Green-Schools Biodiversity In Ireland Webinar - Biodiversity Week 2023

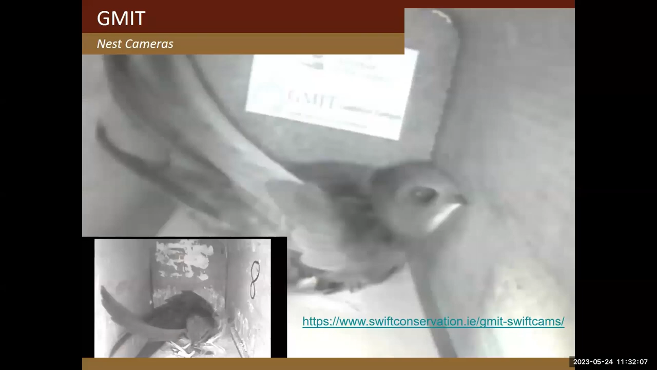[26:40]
cameras and you can you can go and see those live nest cameras and there's the female uh swift on her eggs in the nest a couple of years ago and i just took a screenshot of the same nest this morning so there is the same female back a couple years later and she's just preening there and she's on eggs so hopefully she'll have two swift hatchlings in the next couple of weeks and you can tune into that anytime with your teacher and watch it on your your your whiteboard in school and you just see the link there if teachers want to take note it's just even if you just google swift swift cameras mayo or anything like that